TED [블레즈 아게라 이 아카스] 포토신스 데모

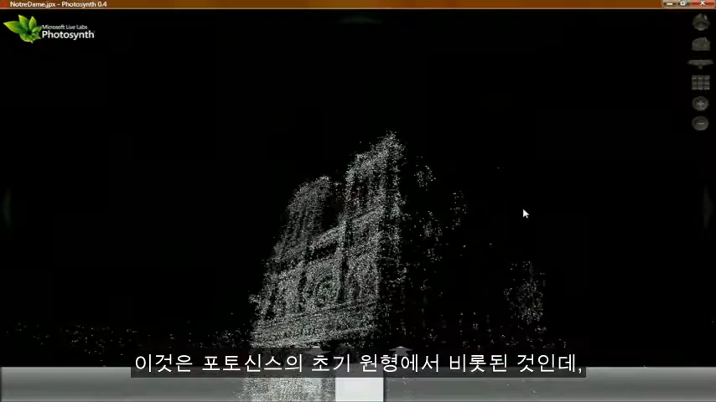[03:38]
and this is from an early prototype of Photosynth that we first got working in the summer, to show you what I think is really the punchline behind this technology, the Photosynth technology.
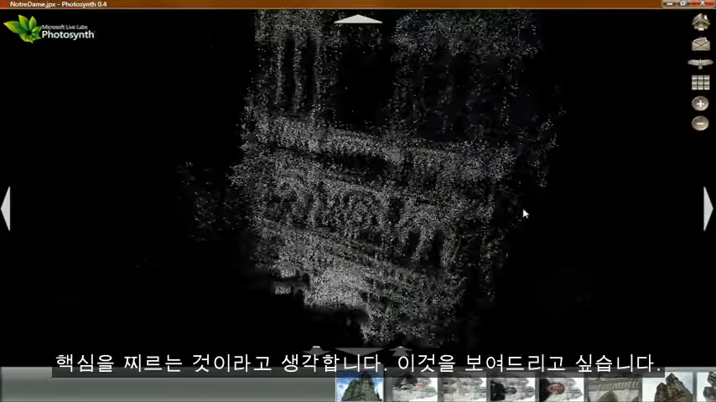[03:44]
And it's not necessarily so apparent from looking at the environments that we've put up on the website.